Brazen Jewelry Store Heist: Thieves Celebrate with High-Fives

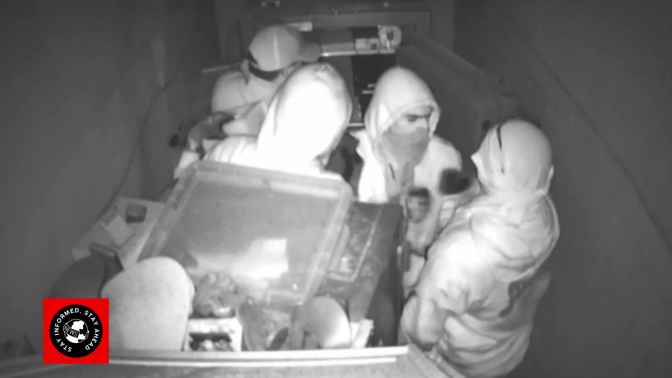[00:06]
They celebrate pulling off the heist by giving each other congratulatory high fives and hugs.